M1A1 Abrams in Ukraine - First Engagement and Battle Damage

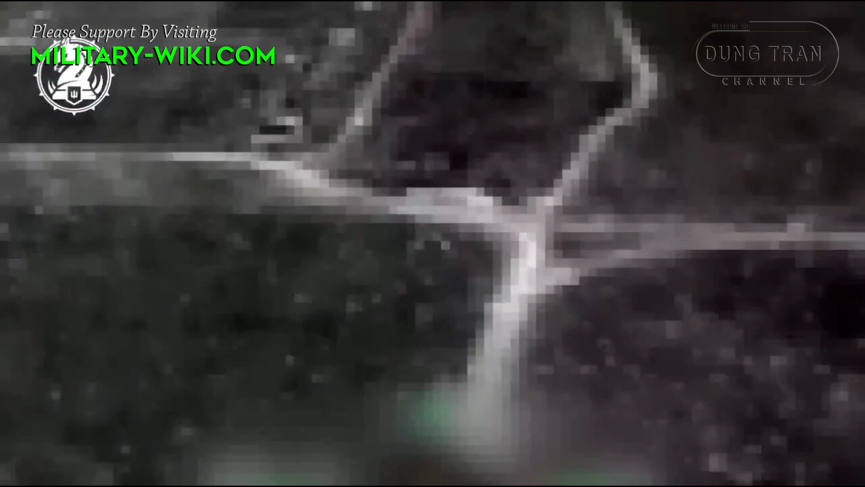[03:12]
rolling along the roads outside Stapov,
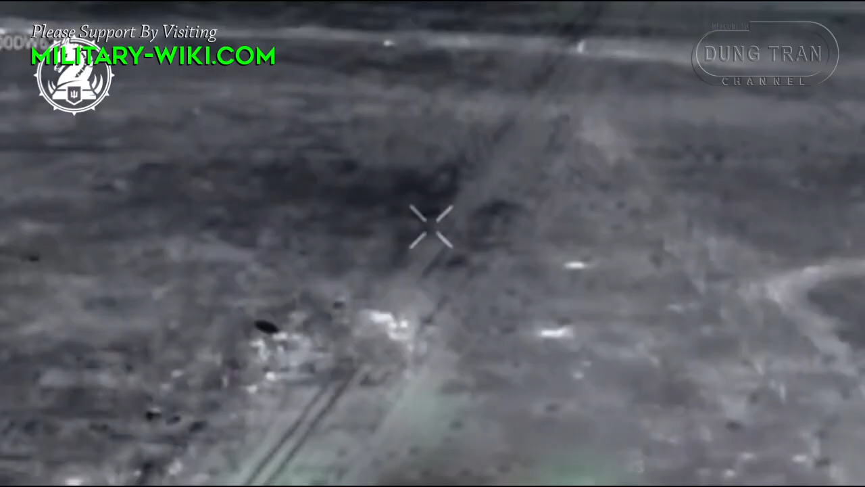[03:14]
north of the ruins of Avtica,
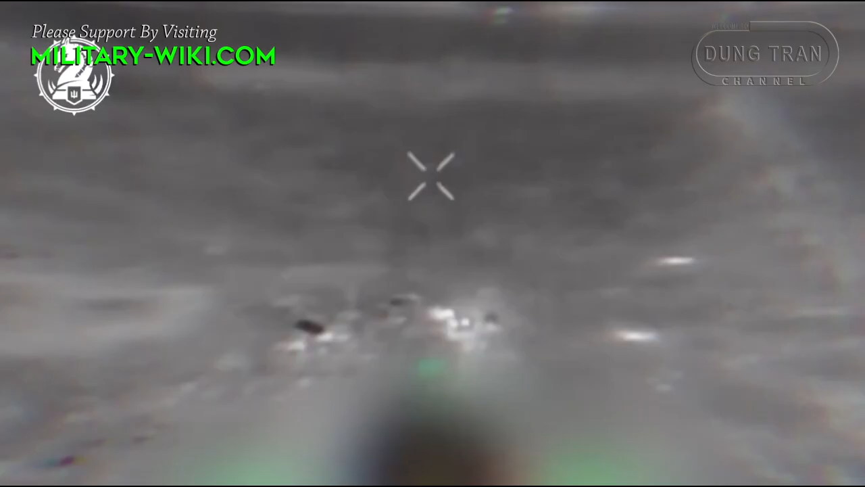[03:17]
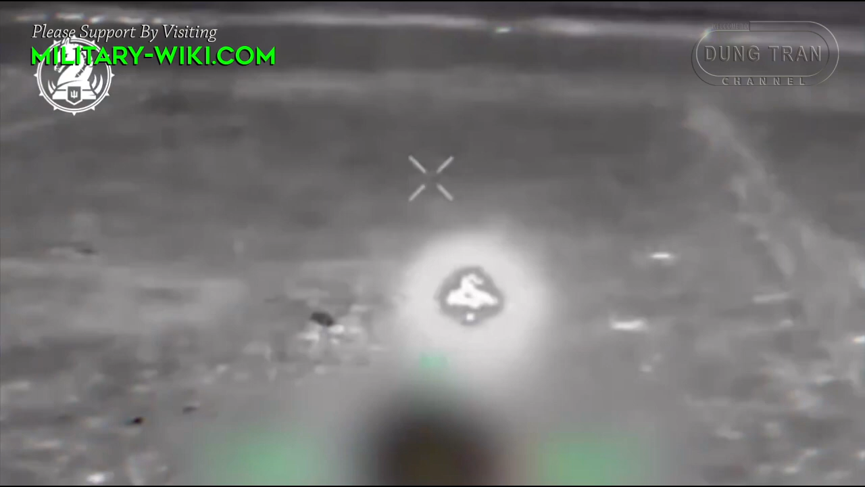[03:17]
and firing at Russian forces, apparently at night.